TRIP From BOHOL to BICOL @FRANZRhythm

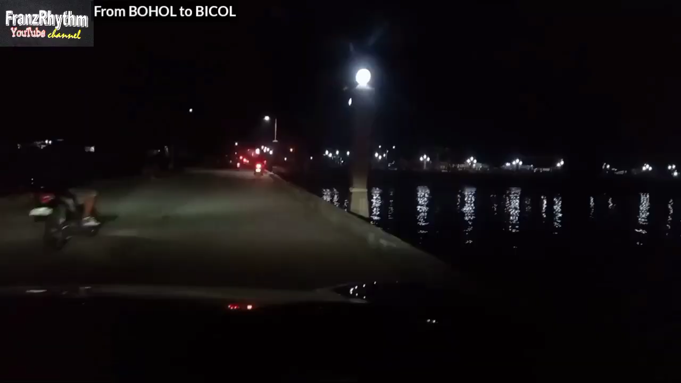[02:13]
Around 7pm po. Welcome to Batu Leyte.
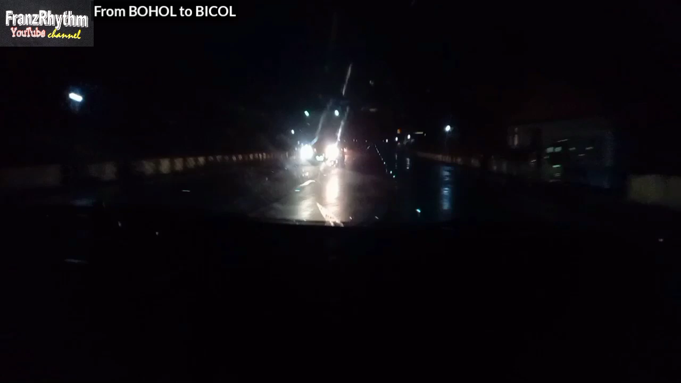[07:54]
Sa Probinsya po Nang Sorsogon Dito sa Isang
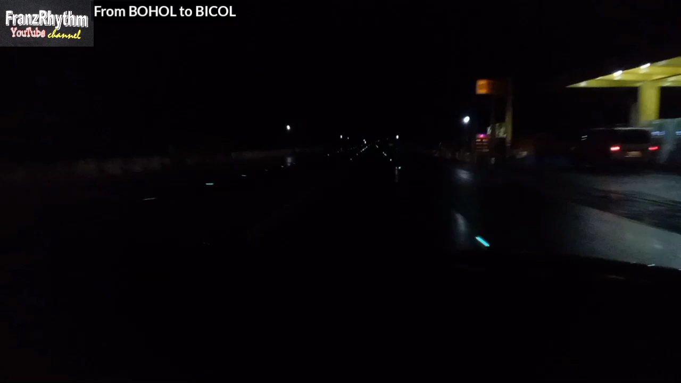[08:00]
Napaka Straight Na Highway po Ang ating Nilalakbay Ngayong Around 1150 Pag Alas 12 na po Nang ating Gabi Guys At Tinatarget po Natin Yung Sorsogon City Para po Doon po tayo Makapag Pahinga